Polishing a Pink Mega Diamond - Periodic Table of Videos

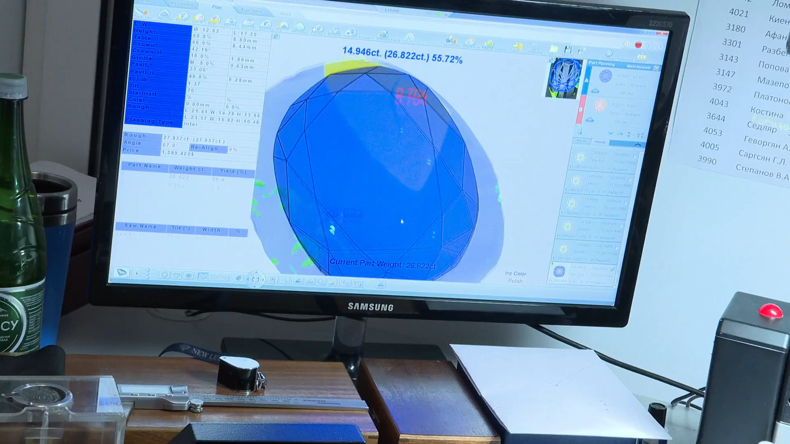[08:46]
The light part is the outline of the rough diamond.
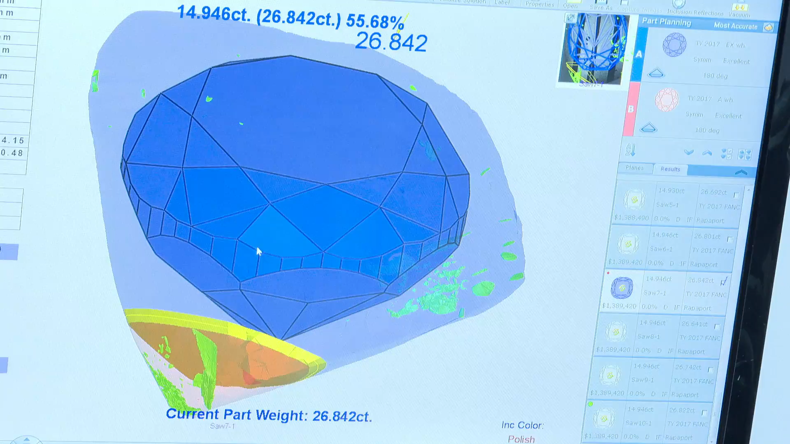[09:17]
And so what they've had to do is very, very carefully design the cut so that it cuts out the defects,